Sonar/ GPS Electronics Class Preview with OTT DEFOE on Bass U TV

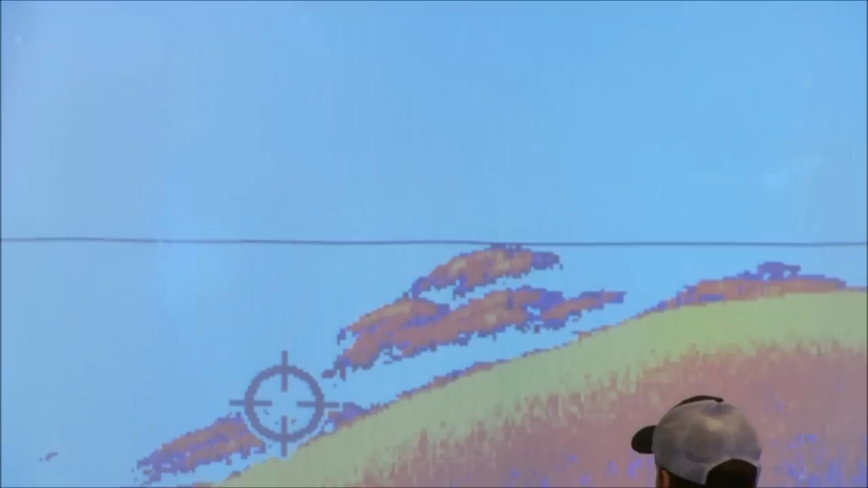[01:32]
You know, if they're, like this here where it's pretty red, it was, I went nearly over top of it but it was off to the side just maybe a few feet. Those ones that have yellow in them, they were, I mean, right under the boat. You could throw a treble hook and out sink
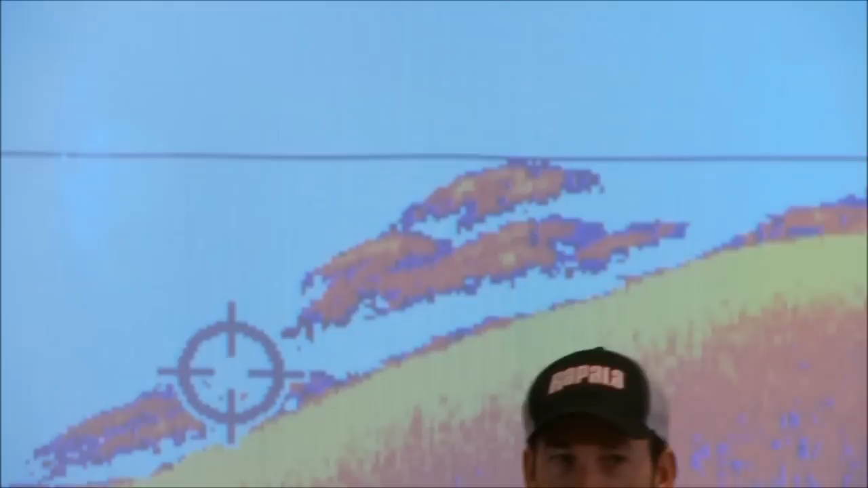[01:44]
right there and about snag those because you went right over top of them. I mean that's how, that's how close you were to them. But there were at least a dozen fish or so if you really counted each individual arch right here sitting on this point and we caught some of them after that. It was good times. But now this picture here, like you can see, it's a pretty good one. These are two totally different depth finders and probably eight months apart. But you can see how defined these arches are. I mean they're close together and they're, you know, they're stacked on there pretty good. But they're definitely each individual defined arch and pretty good size.
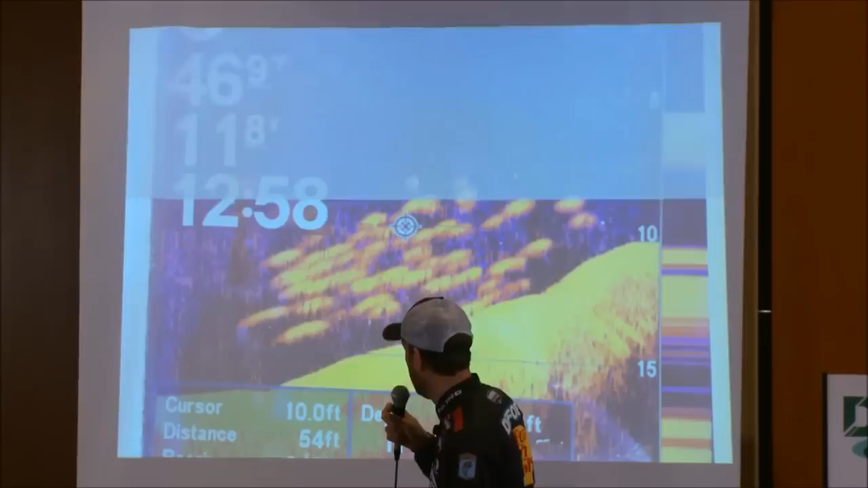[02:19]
Where this here, they're more just like little dots, okay. And I still to this day don't know exactly what these fish were.
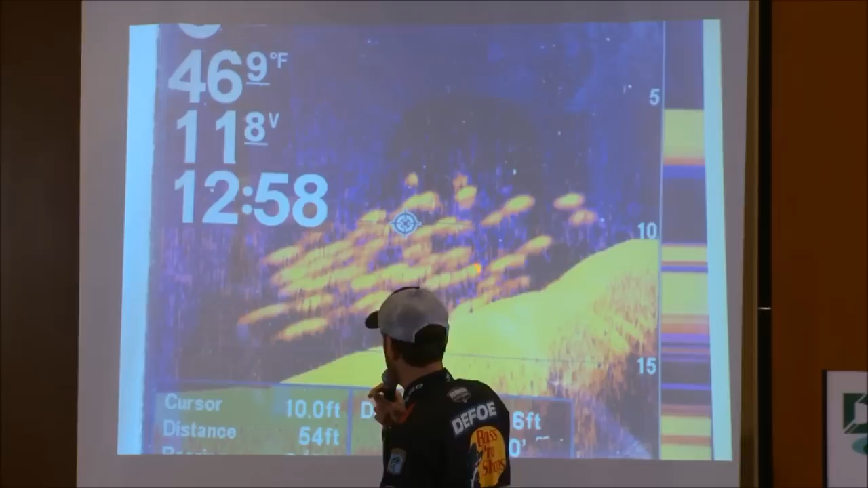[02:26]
On screen: water 46.9°F
But I carry an Aquaview camera with me a lot and I use it a lot in tournaments and
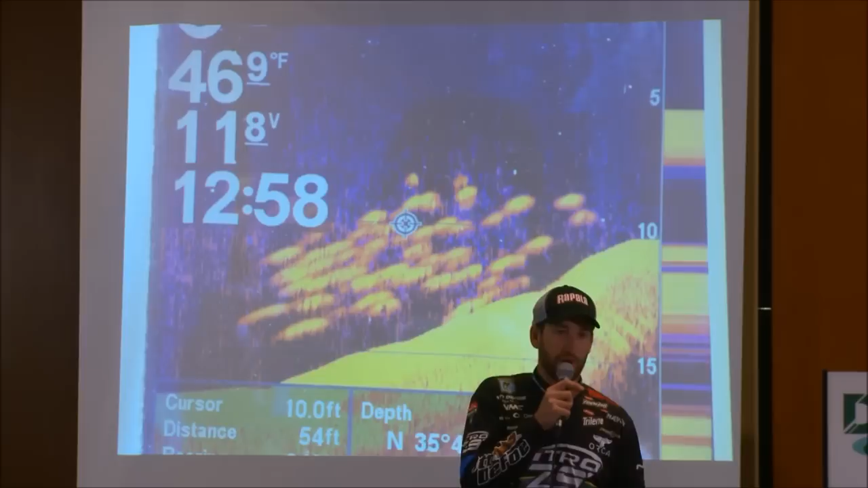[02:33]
mostly in practice but on occasions in tournaments too. But it, that camera's helped me understand a lot of what I'm looking at with my depth finder.
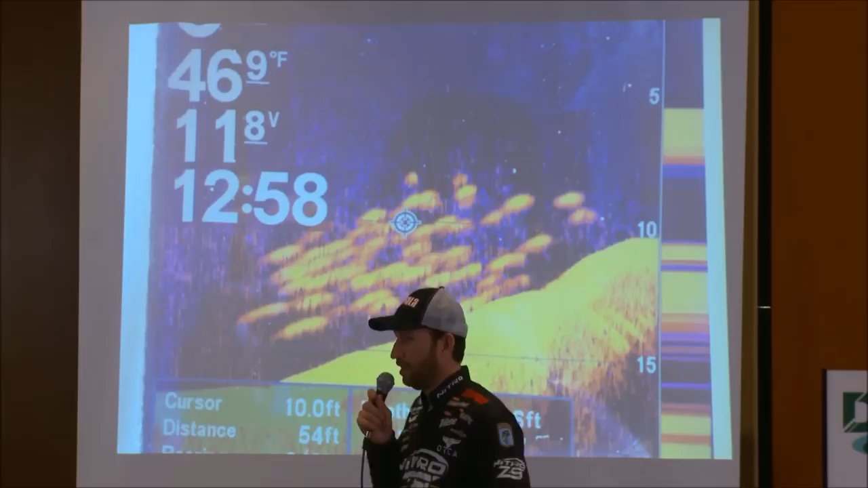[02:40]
On screen: water 46.9°F
It was something that was, it's really, really helped me. I mean I can't explain how much it has but it's, I kick myself for not having it this day because I couldn't make whatever these are bite. And it still just really irks me more than anything.
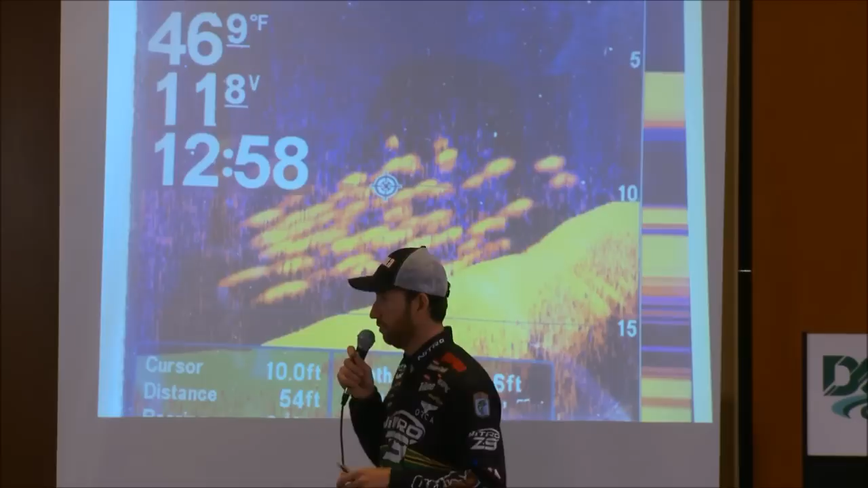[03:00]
On screen: water 46.9°F
I guess them to be either a school of big shad, maybe crappie or even small white bass is what I, the best assumption I can come up with as to what they, what they were. But there was obviously a lot of them there.
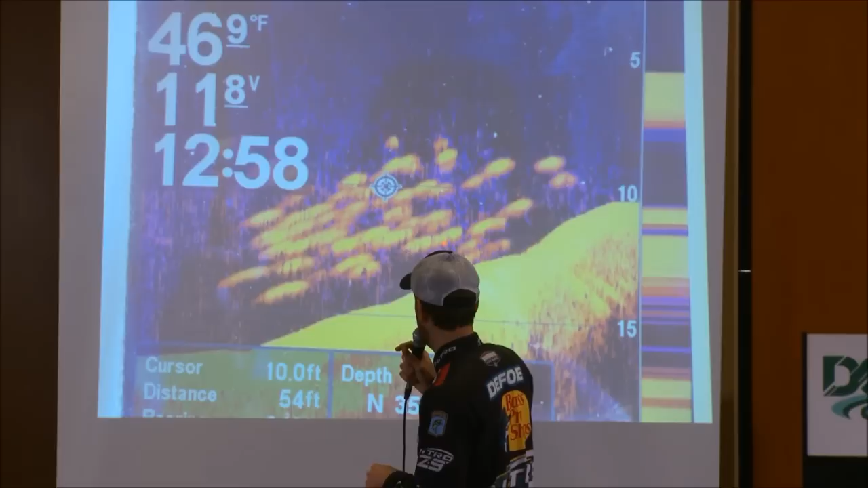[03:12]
On screen: water 46.9°F
They were really tightly schooled and you can see how bass don't typically stack on top of each other that, that high. They may get, you know, a couple be real close to each other but they're not going to be 10 deep,
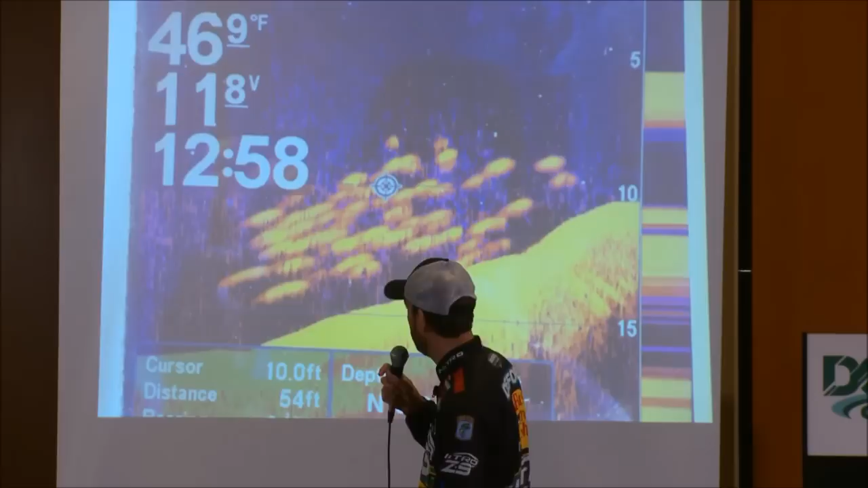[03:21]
On screen: water 46.9°F
you know, stacked up like what these were. That's just not, not the way bass set up on structure.
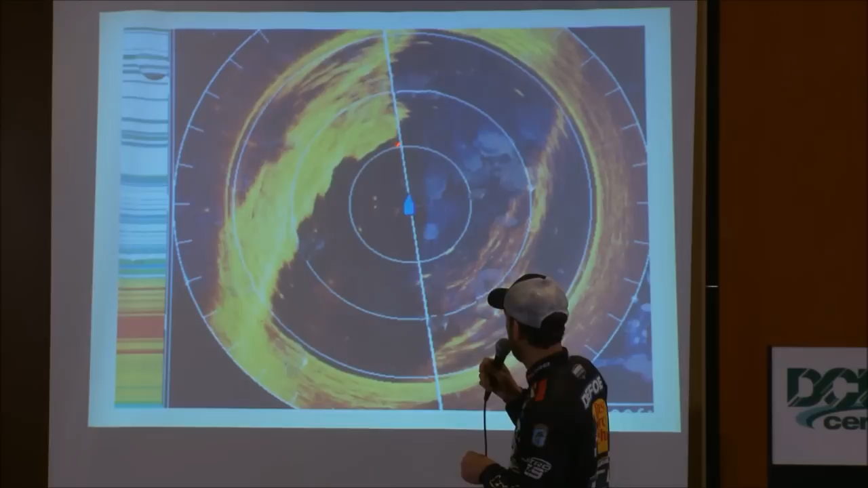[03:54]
But a very rocky point, very out, just a little outcropping point right here off the edge of that bluff. And a few fish suspended out in here.